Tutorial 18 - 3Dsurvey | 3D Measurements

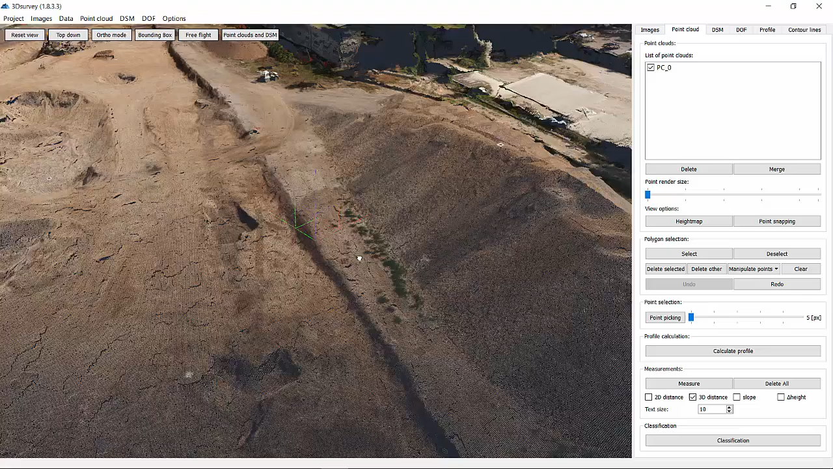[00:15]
We'll start with a calculated point cloud.
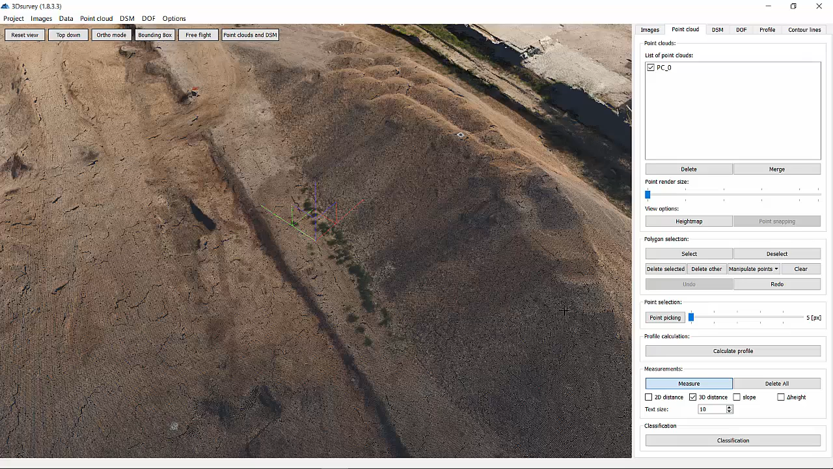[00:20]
To measure distances between objects, we need to select Measure function. Use left mouse click to both start and finish the line. Use a right mouse click to finish your measurement. Next, there is an option to set your own text size. I'll set it to 15 in this case. Go on by choosing between 3D distance, that's the one we're using at the moment,
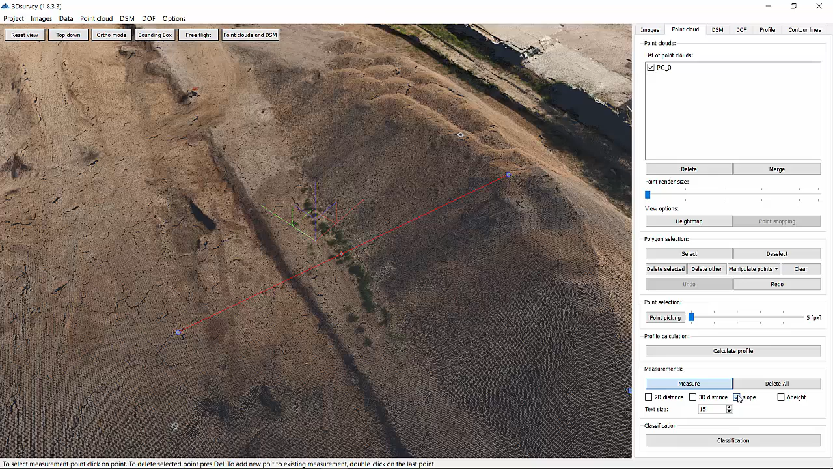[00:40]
or 2D distance, which will give you slope or height difference between both endpoints of the line. If you'd like to delete the measurement, just click Delete All button.
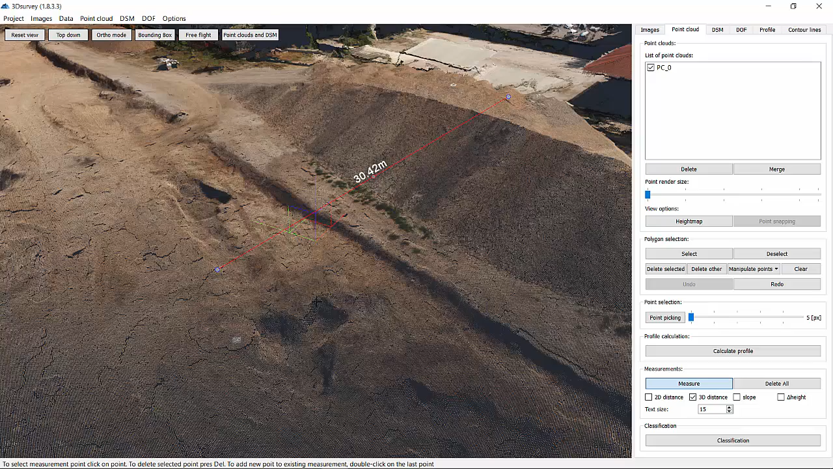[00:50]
Don't forget that you can measure polyline as well.
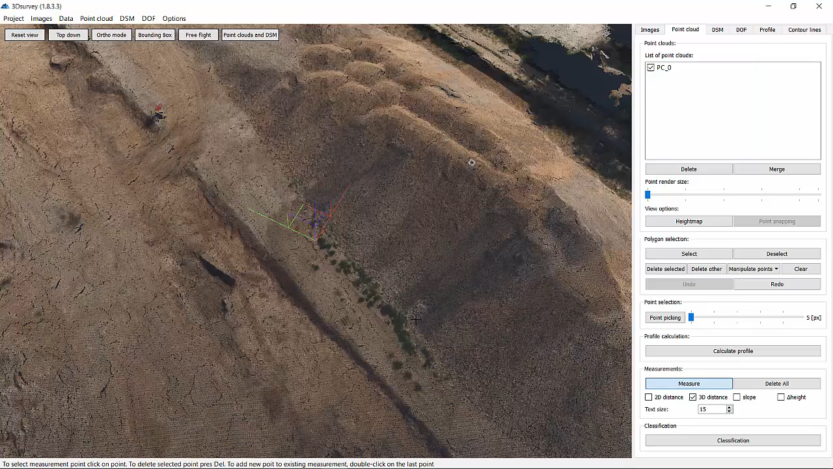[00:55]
Same approach as before, left mouse click to draw the polyline and right mouse click to finish the selection.